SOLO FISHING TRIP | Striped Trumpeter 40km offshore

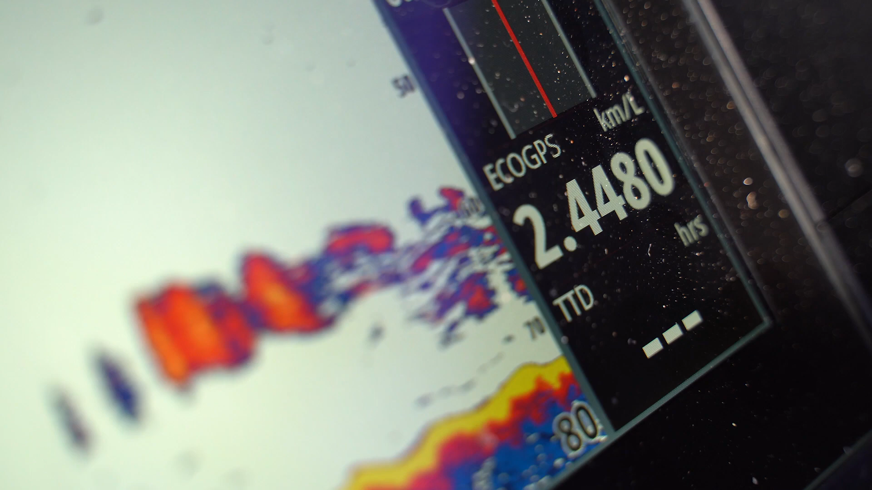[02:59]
So I'm out here trying some new ground to what I have previously hit, and this is what I'm sounding up.